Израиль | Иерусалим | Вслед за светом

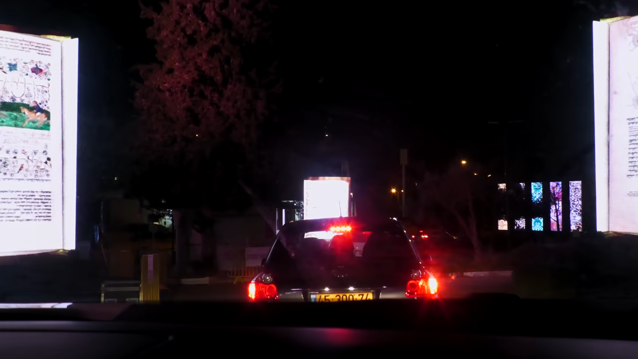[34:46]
желающие увидеть эту необычную выставку экспонатов музея могли даже сделать фото и видео на память.